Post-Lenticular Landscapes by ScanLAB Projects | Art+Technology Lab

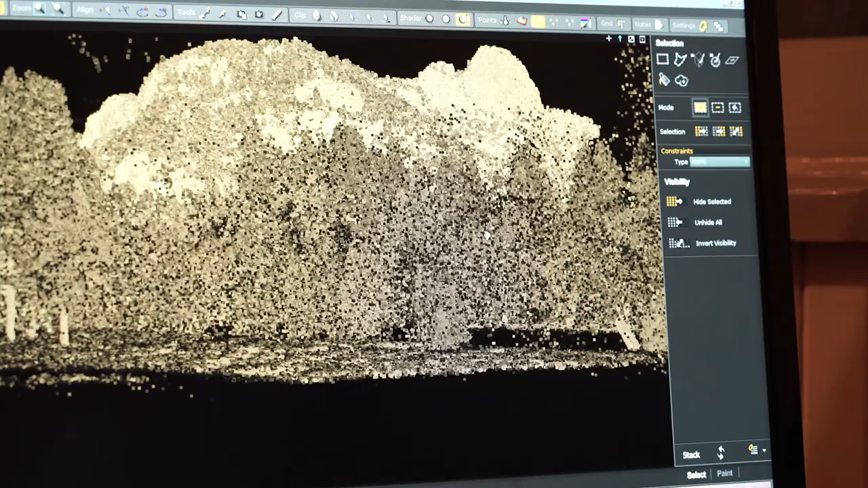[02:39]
what will cause shadowing and what will be seen and what won't be.
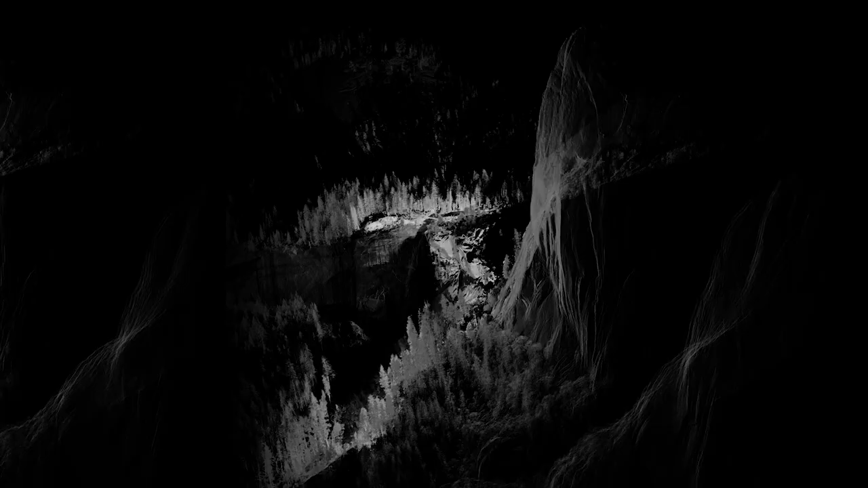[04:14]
so you can come and look at that valley from each angle.
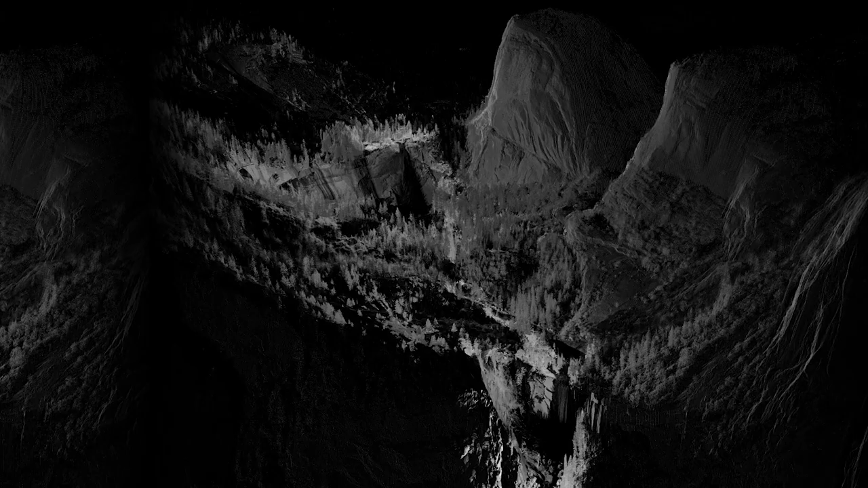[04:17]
And the third of the fourth of those views is a zoom,
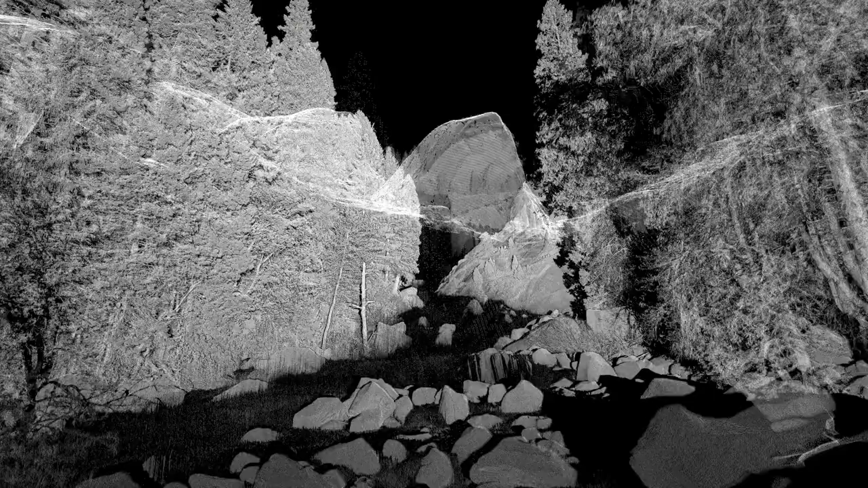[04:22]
so you can get that like shot straight into the center of Vernal Falls. We see this as a landscape that's completely saturated in images.